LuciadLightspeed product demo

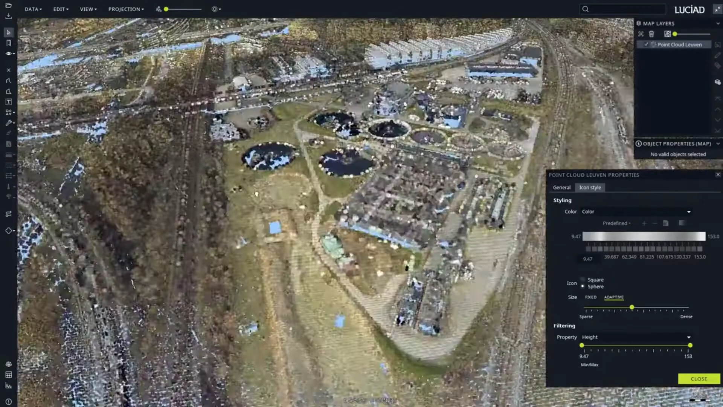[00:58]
Data can be explored in a 2D or 3D map view, table view, or vertical intersection view.